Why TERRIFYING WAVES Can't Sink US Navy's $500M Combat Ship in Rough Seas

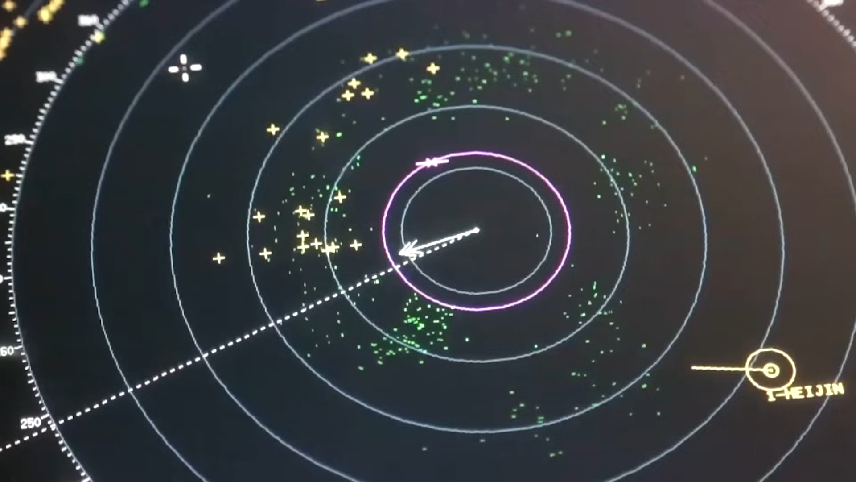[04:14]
Multiple sensor arrays continuously monitor wave patterns, wind conditions, and ships' motion. This data is then fed into advanced stabilization systems that automatically